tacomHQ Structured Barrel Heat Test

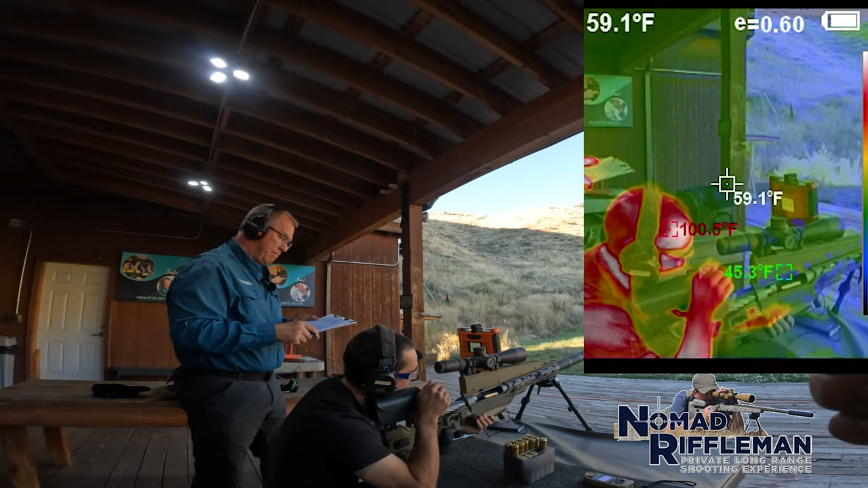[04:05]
On screen: spot 59.1°F
Got it. It's crazy because they're still climbing. The temps are just rising the whole time I'm looking at. All right, firing.
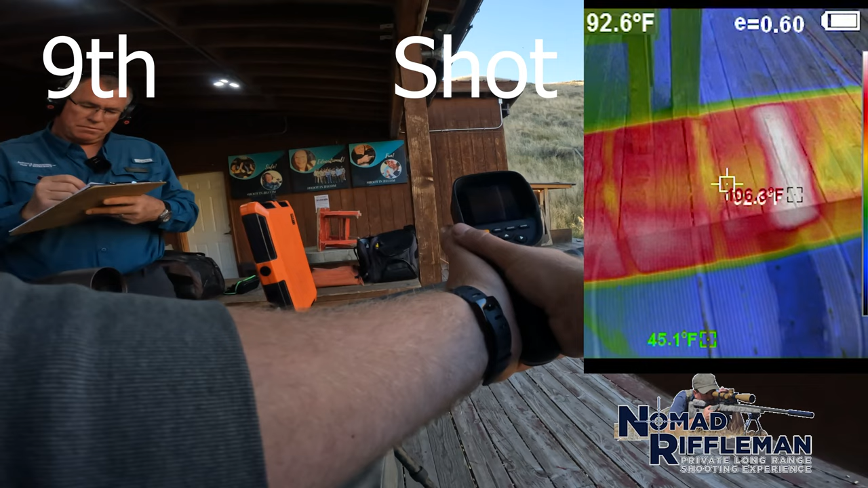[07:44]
96.8. That is 94. Say that again.
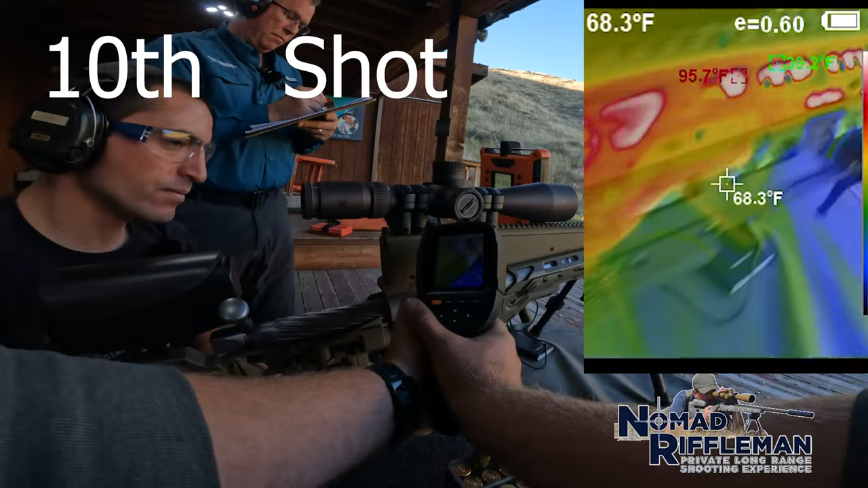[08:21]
On screen: spot 68.3°F, max 95.7°F
68 even. This one is at 102 even.
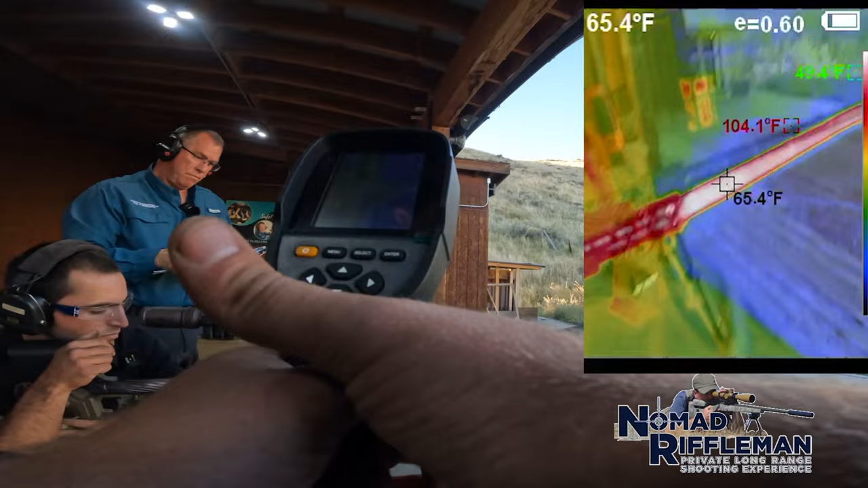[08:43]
On screen: spot 65.4°F, max 104.1°F
90.3. Going in 5, 4, 3, 2, 1.
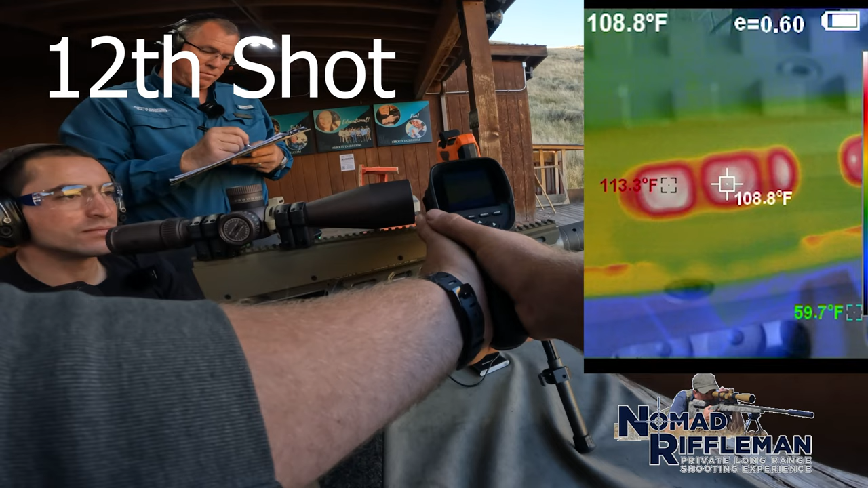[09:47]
On screen: spot 108.8°F
109.8. 109.8? Yep. Okay. This one says 102.0.
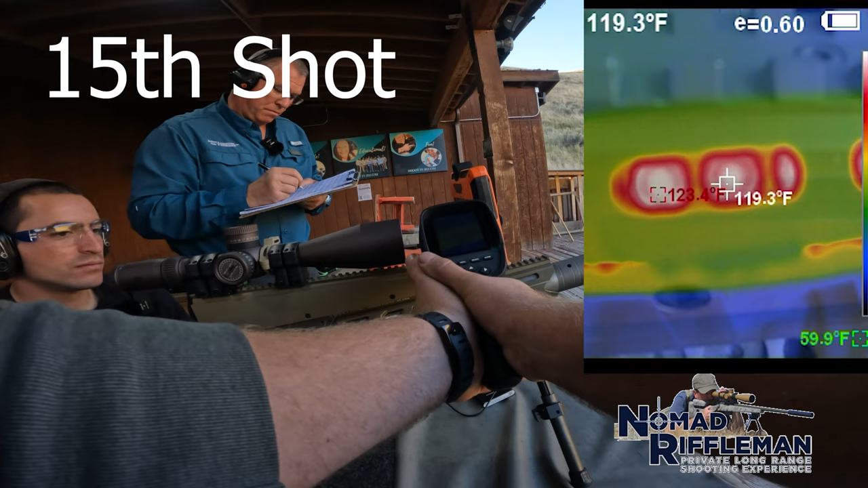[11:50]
On screen: spot 119.3°F
Oh, highest number is 119.3. One more time.